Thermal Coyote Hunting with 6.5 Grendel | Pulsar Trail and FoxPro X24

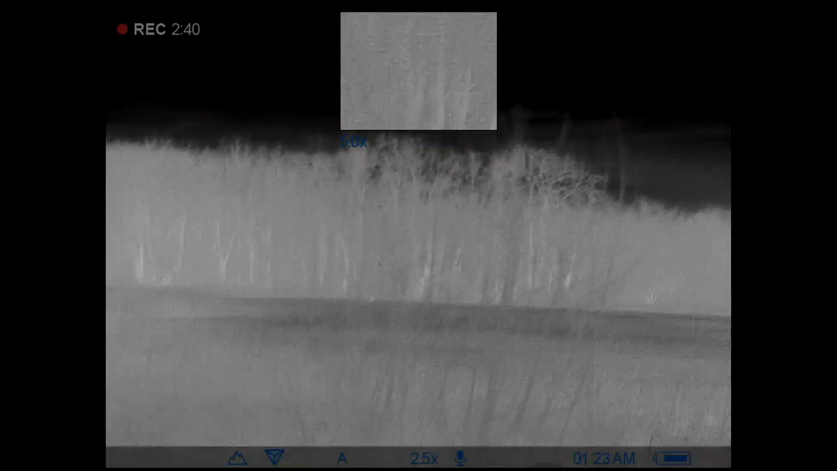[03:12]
Afraid these weeds are gonna block my scanner.
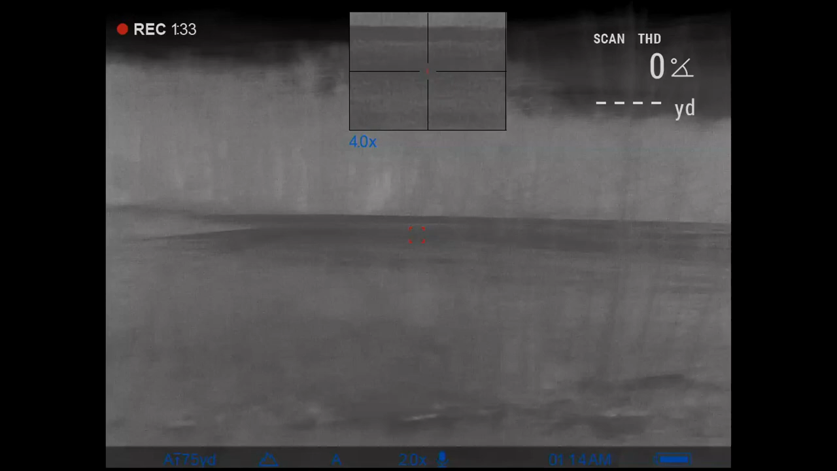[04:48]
Switch to pop distress. Got him.
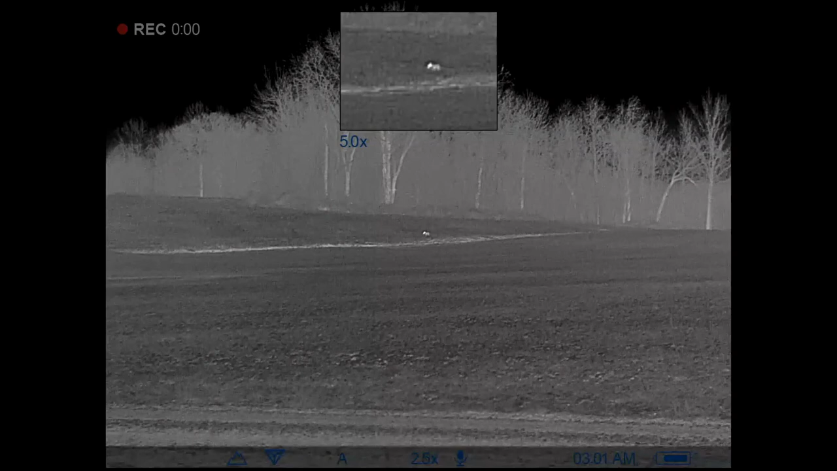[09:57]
We go. This one might get my wind.
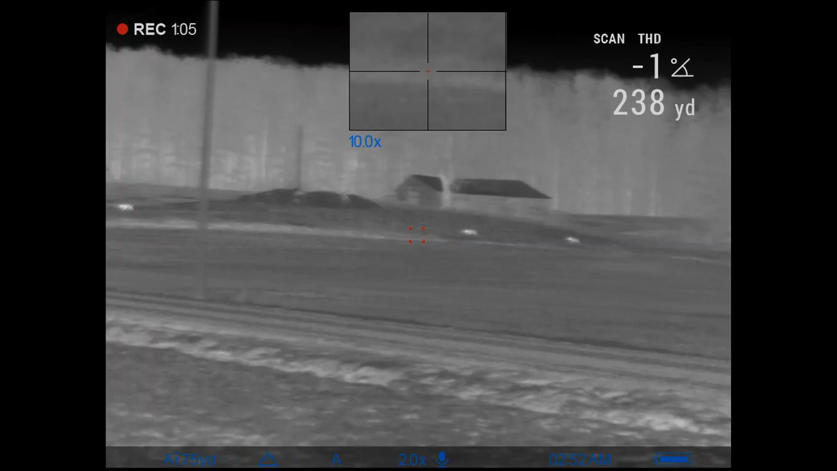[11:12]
Shoot, we got three of them.
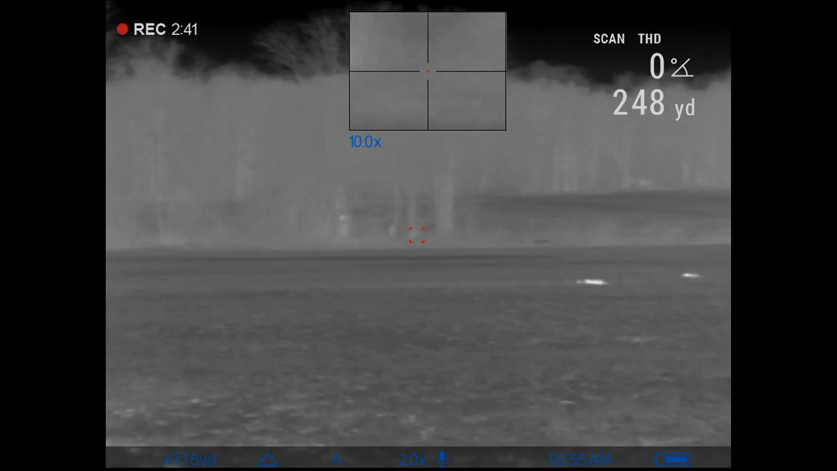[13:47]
Man, I had to have hit him. It's right there.
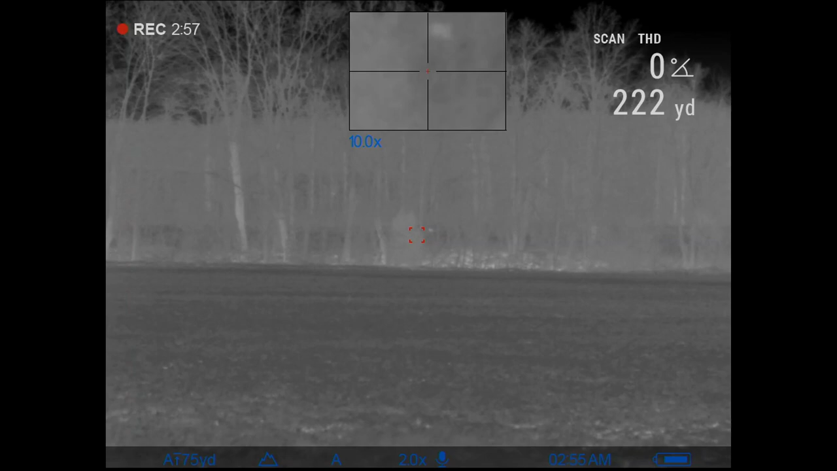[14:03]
Might go climb back in.
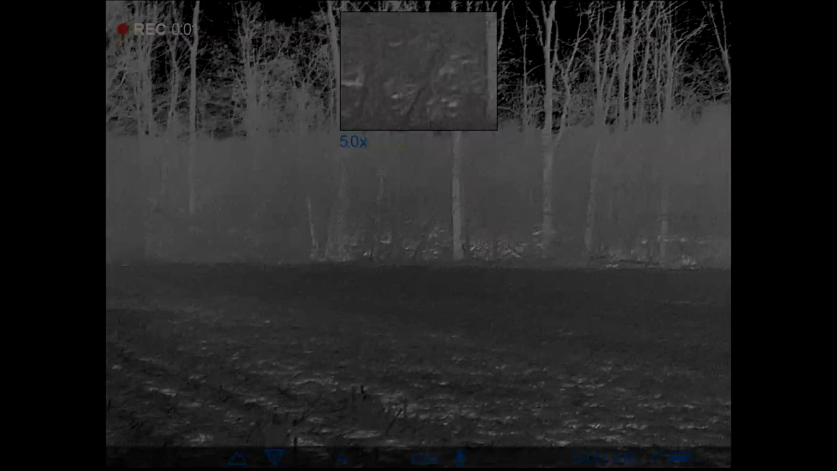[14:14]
Shit. I'm freaking out here, guys.
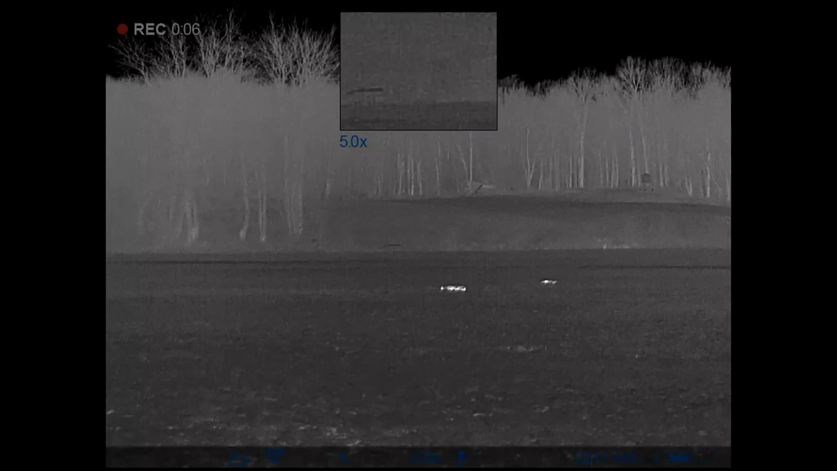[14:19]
Shaking all over. Got two right here. Man,
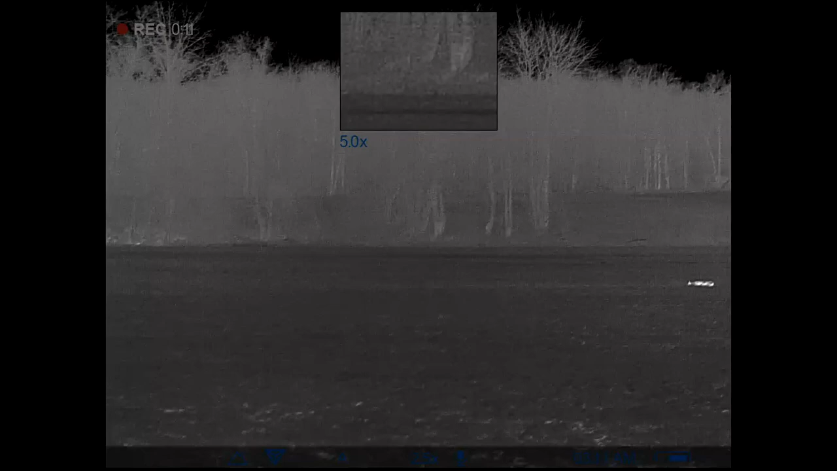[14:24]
I felt like I did rush that third shot, but I still thought I hit him.
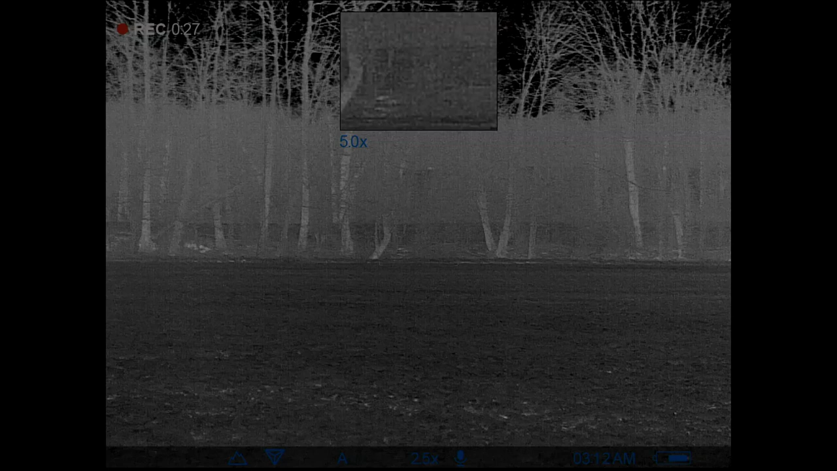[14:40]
One, because I'm cold, but two, just fired up.
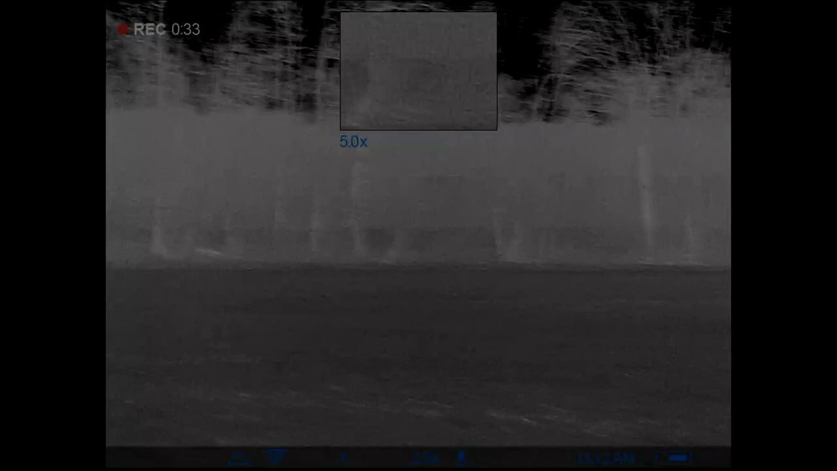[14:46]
And this wind is shifting. It's going back to where this coyote ran to, so it's not good.
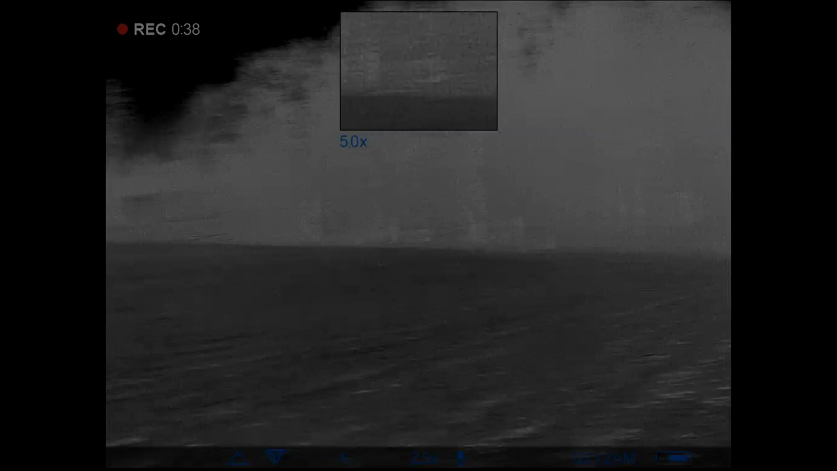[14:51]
But I'm going to go check for some blood and see what's out here. Look at this thing shake.
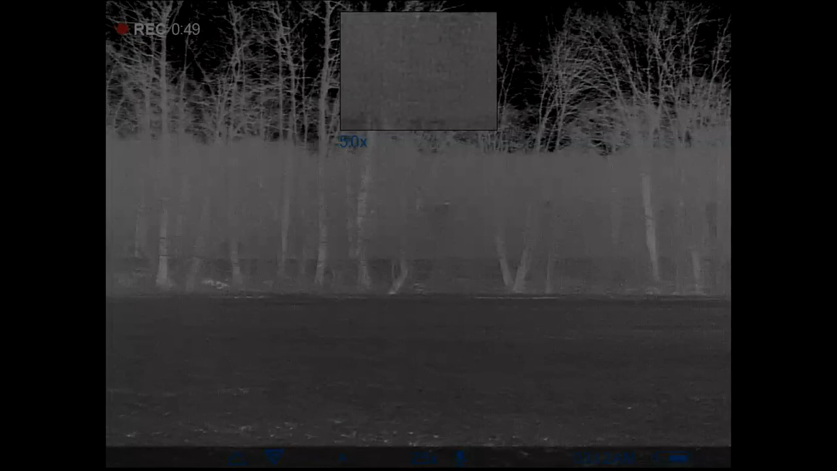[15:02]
Something way up there, but it's up on top of the hill. I don't know. Probably a deer. All